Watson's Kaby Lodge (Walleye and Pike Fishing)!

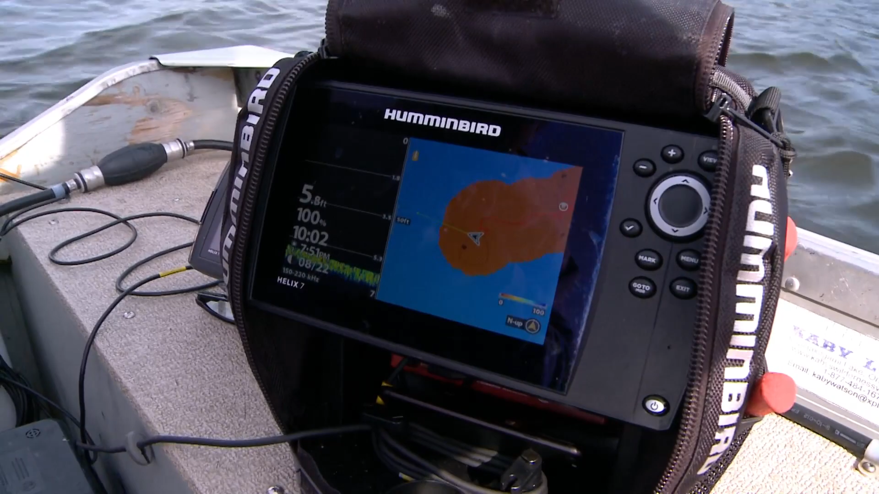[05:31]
I've got auto chart live on, and it's actually charting these depths. So right now we're in 6 feet, pretty much catching all these fish so far in 6 feet of water. This does get down to 10 in this river here that comes out of Kaby Nakagami.
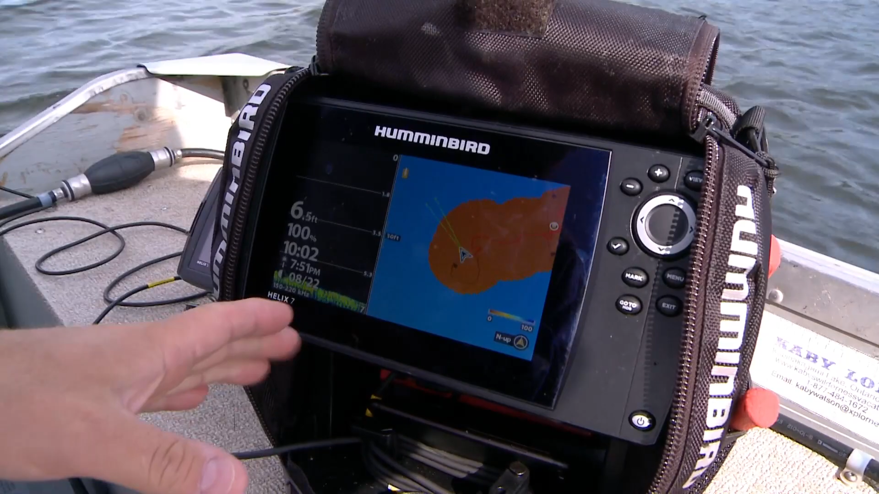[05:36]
So it's very useful for me to be able to come up here and basically map the lake so I know where these fish are.